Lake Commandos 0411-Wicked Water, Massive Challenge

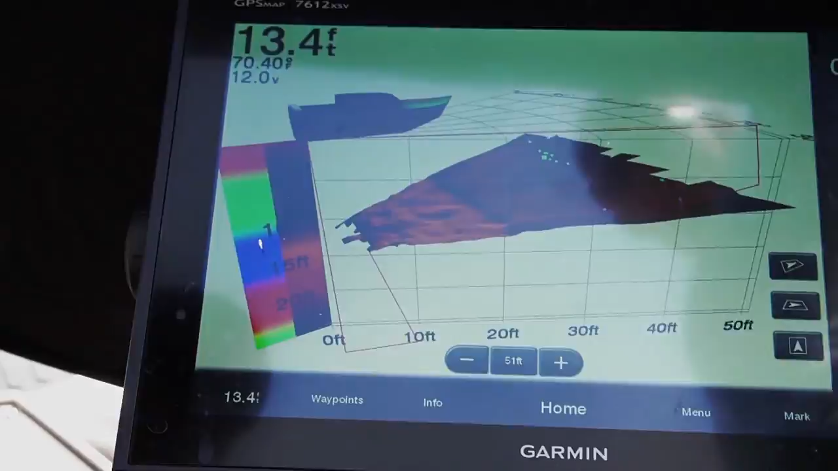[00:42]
On screen: depth 13.4 ft
the challenge is always the same find fish trigger strikes oh that's a big fish but what i really love is beating the other guy
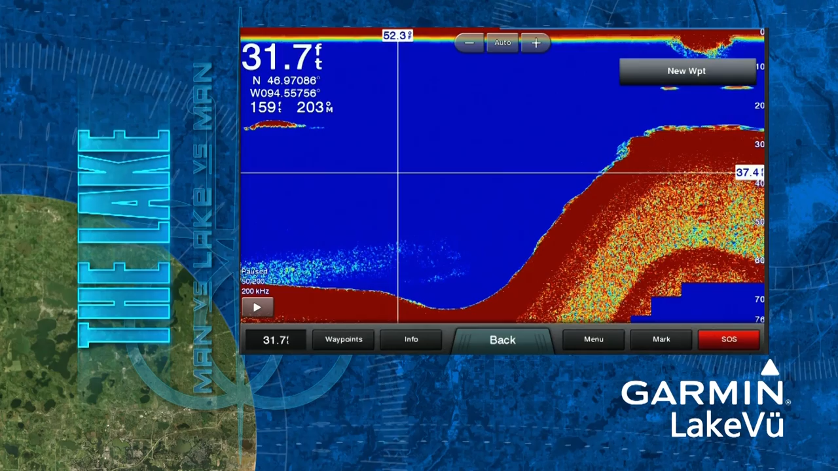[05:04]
On screen: depth 31.7 ft
step and fall off the edge of the earth we're a cast length from three feet of water and we're in 30.